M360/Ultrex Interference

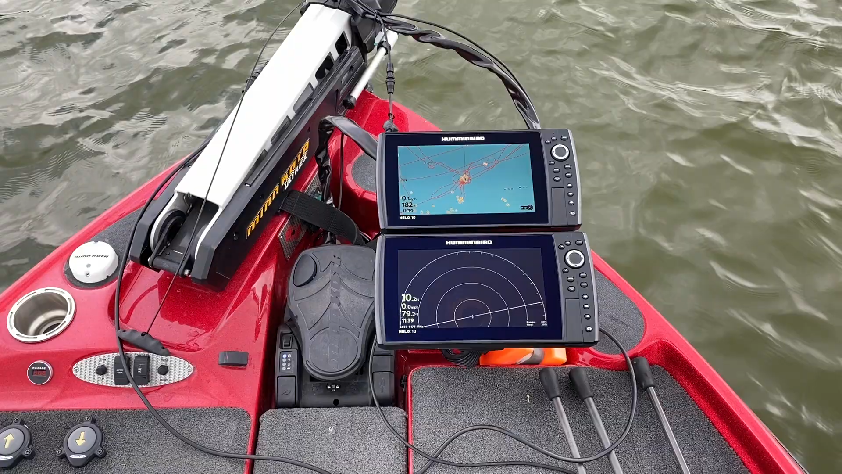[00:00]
all right so we're at the bow now got the troll motor in the water right Meg is down there that's a little cluster we just went over and I showed
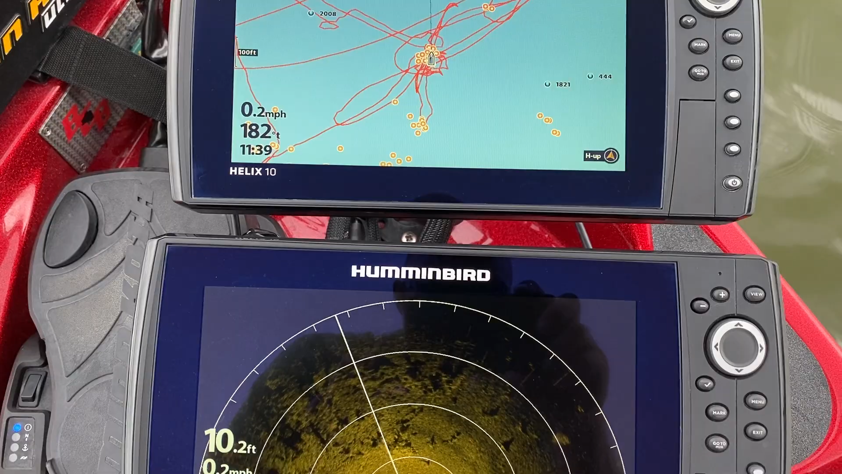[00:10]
On screen: depth 10.2 ft, speed 0.2 mph
you trees tree field stump field not
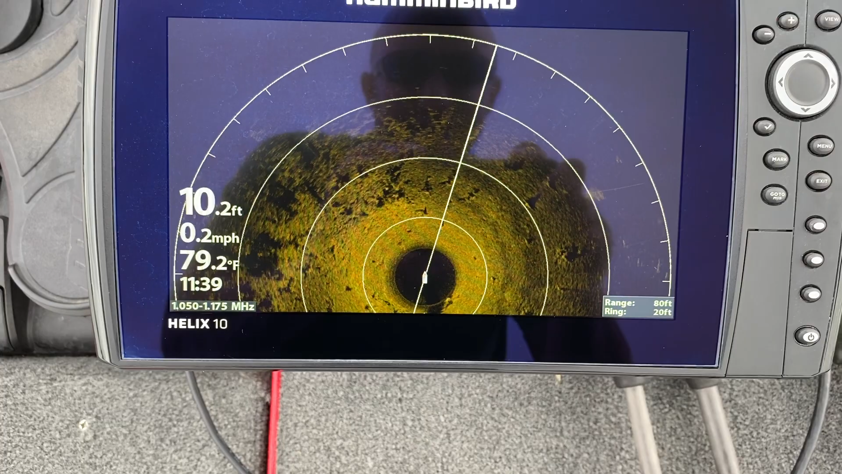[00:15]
On screen: depth 10.2 ft, water 79.2°F, speed 0.2 mph
the not the greatest image but I think I can still work on that with the settings
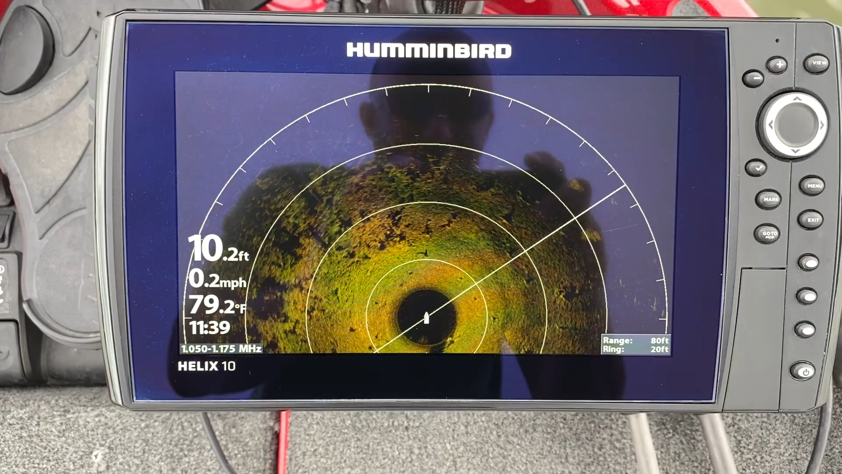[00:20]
On screen: depth 10.2 ft, water 79.2°F, speed 0.2 mph
so you notice not on the not on the troll motor at
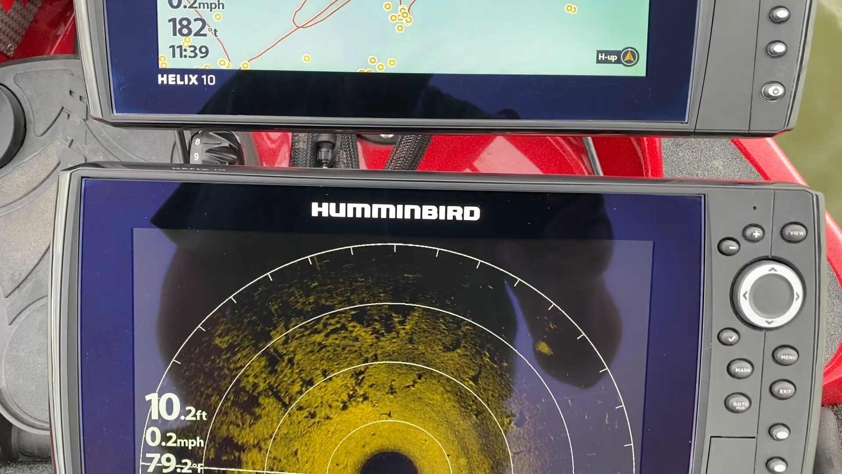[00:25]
On screen: depth 10.2 ft, speed 0.2 mph
all it's a fairly clear image all right it works as soon as I
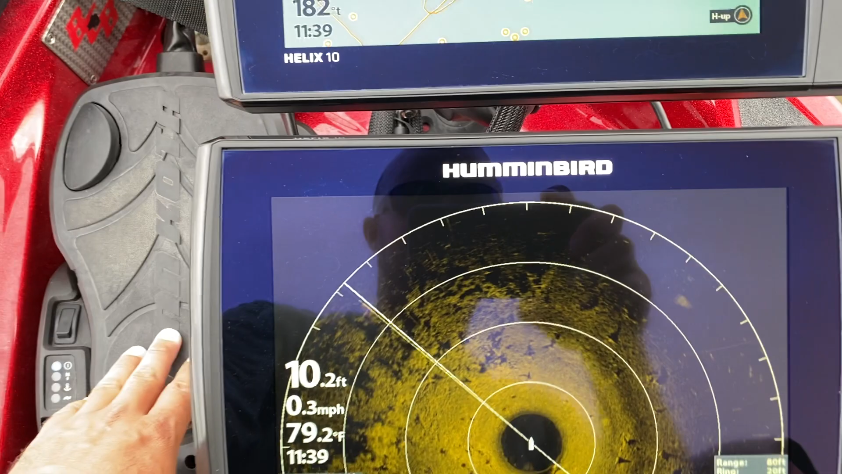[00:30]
On screen: depth 10.2 ft, speed 0.3 mph
touch this pedal right we're steering right
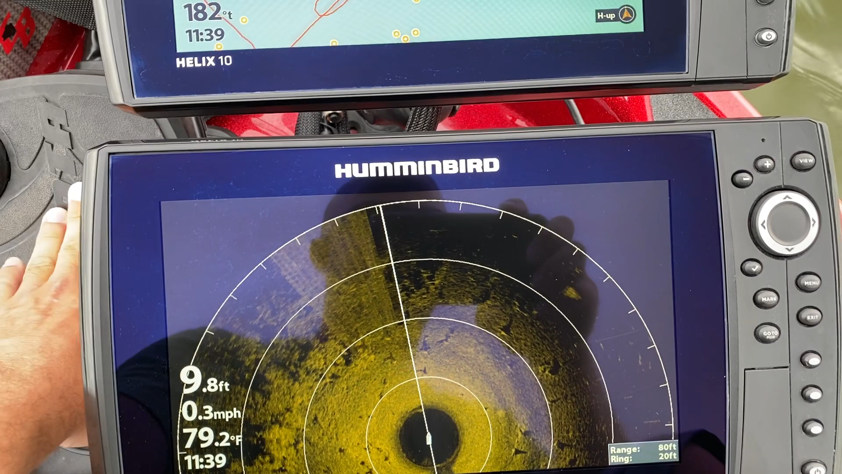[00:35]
On screen: water 79.2°F, speed 0.3 mph
put a steering input in there completely washes that image out I'm gonna turn spot lock on take
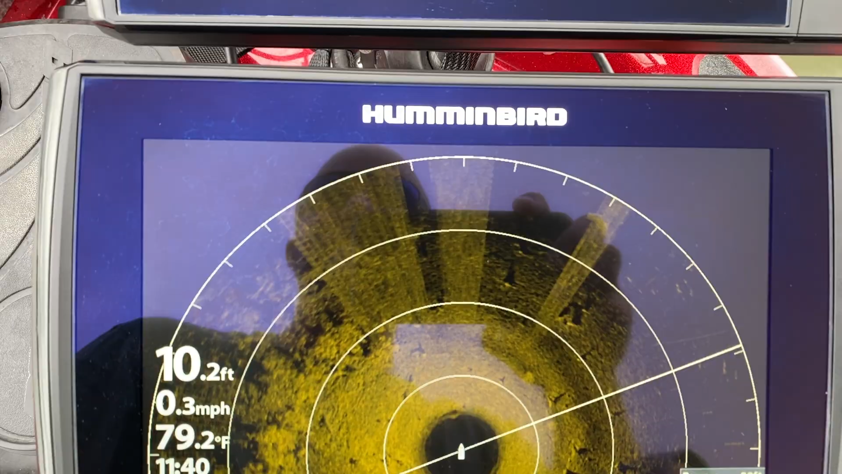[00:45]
On screen: depth 10.2 ft, water 79.2°F, speed 0.3 mph
a minute for it to think
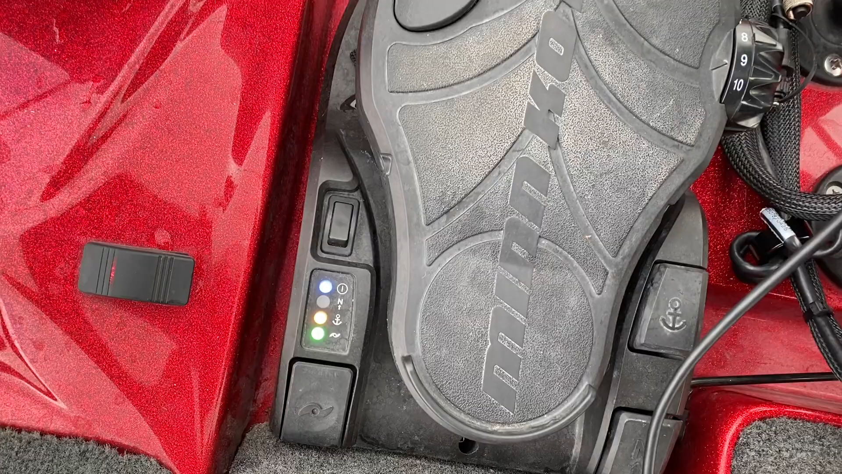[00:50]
about what's going on there all right so she's working she's running
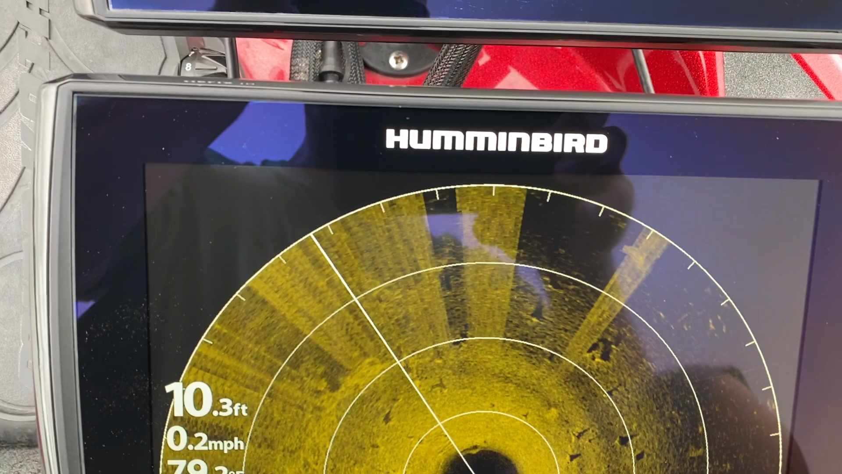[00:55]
On screen: depth 10.3 ft, speed 0.2 mph
spot lock just completely washes this out right because you got the combination of the thrust button
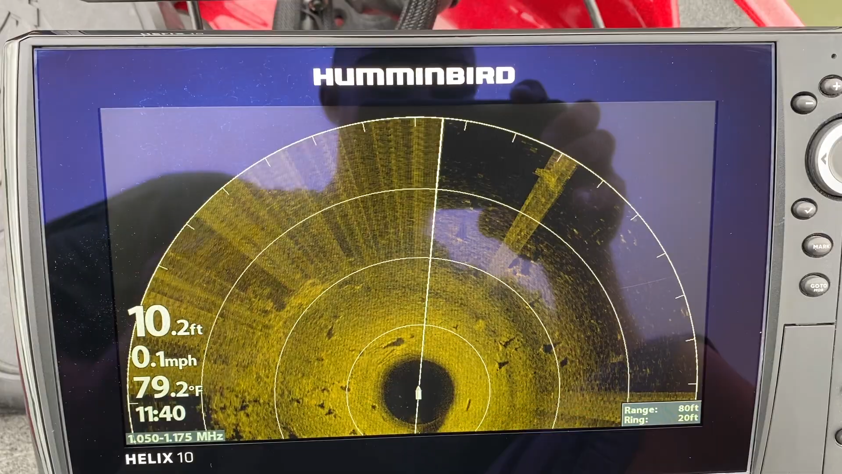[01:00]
On screen: depth 10.2 ft, water 79.2°F, speed 0.1 mph
the pedal input right and then the steering inputs as well totally kills this go over the menu here right
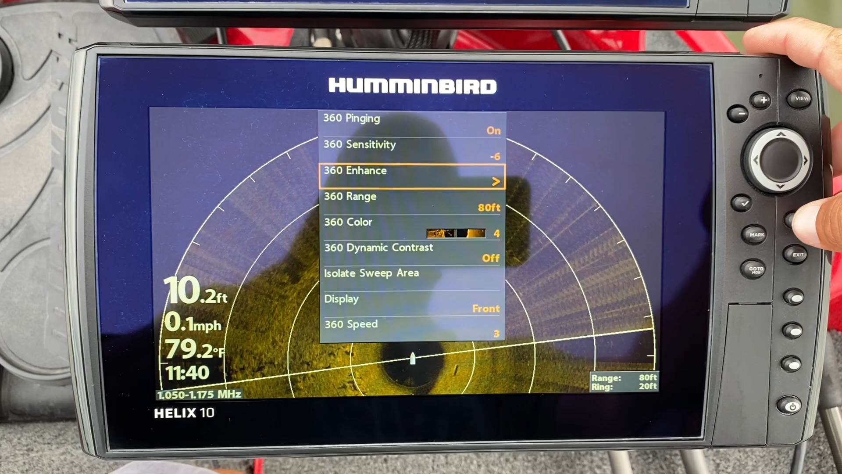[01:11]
On screen: depth 10.2 ft, water 79.2°F, speed 0.1 mph
everybody wants to
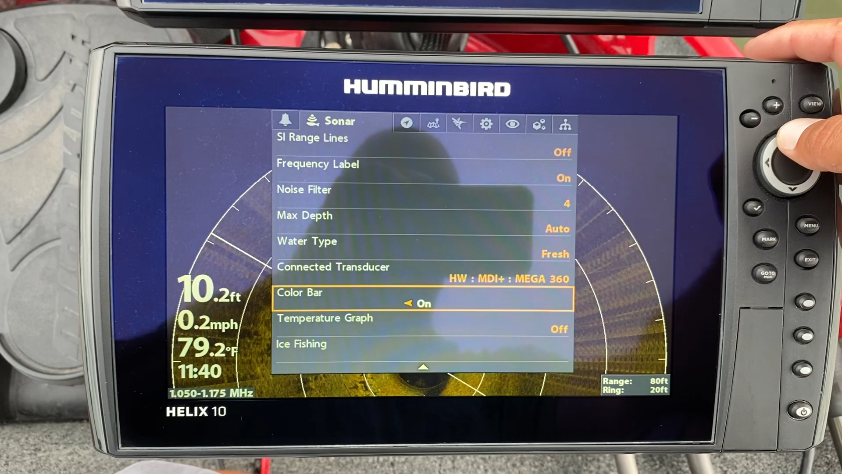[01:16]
On screen: depth 10.2 ft, water 79.2°F, speed 0.2 mph
talk about noise filters well I got this on a noise filter for all right so what I'm gonna do is I'm gonna turn it off
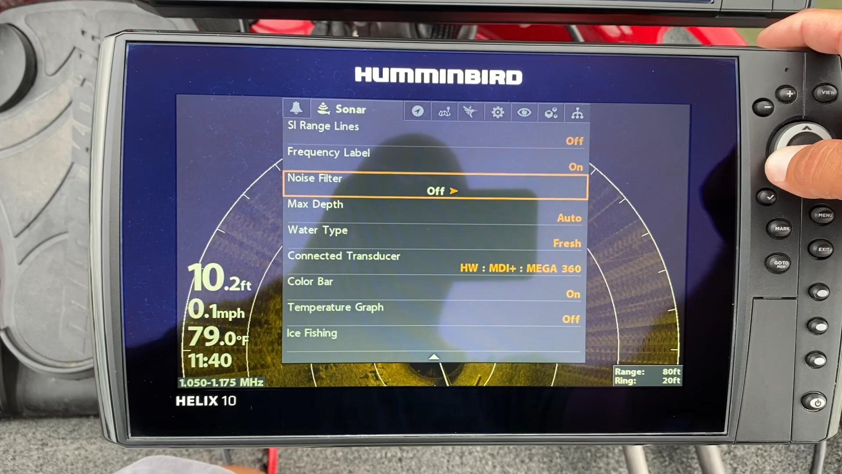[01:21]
On screen: depth 10.2 ft, water 79.0°F, speed 0.1 mph
show you how it is with it off horrible
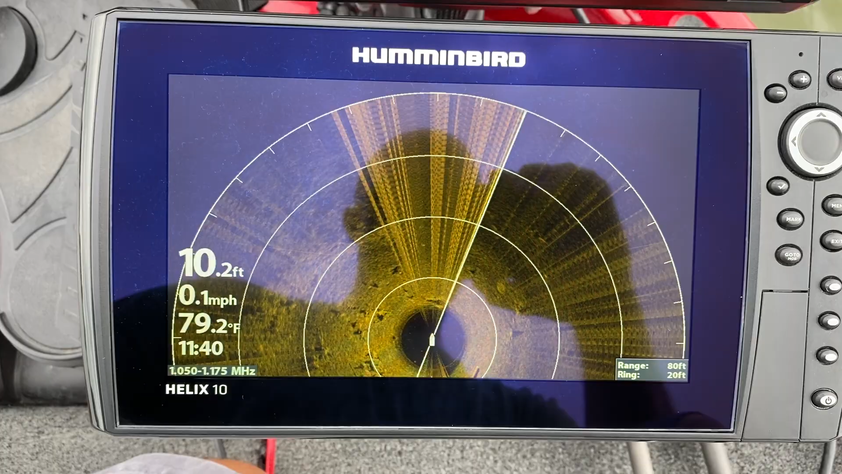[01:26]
On screen: depth 10.2 ft, water 79.2°F, speed 0.1 mph
right that's that's bad right menu
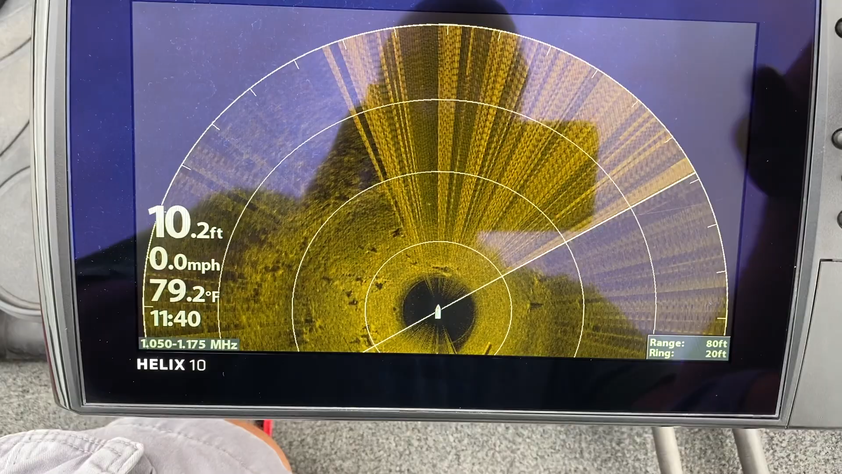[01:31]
On screen: depth 10.2 ft, water 79.2°F, speed 0.0 mph
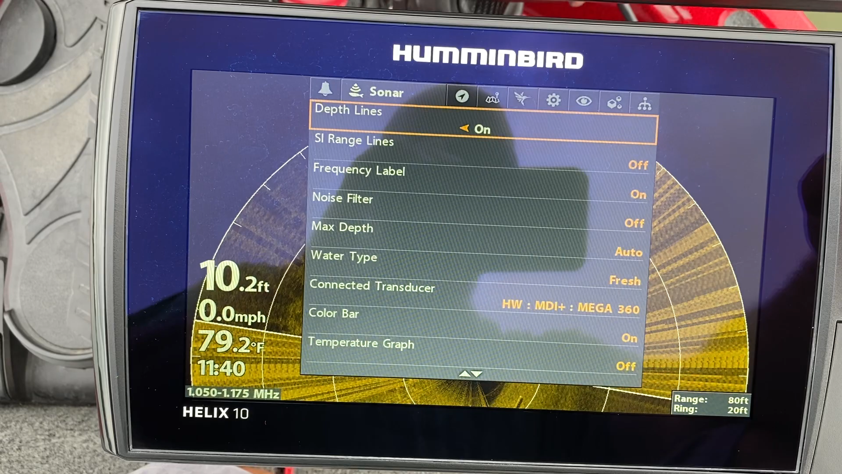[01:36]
On screen: depth 10.2 ft, water 79.2°F, speed 0.0 mph
noise filter where'd it go did I pass it yeah I did sorry